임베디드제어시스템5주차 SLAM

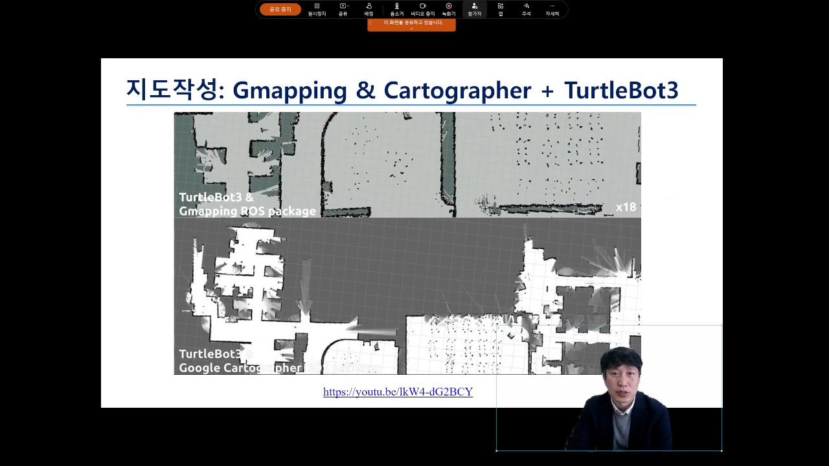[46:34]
자 그리고 이제 여기 보면 카토그래퍼와 테틀버3 영상을 통해서 여러분 확인을 할 수가 있습니다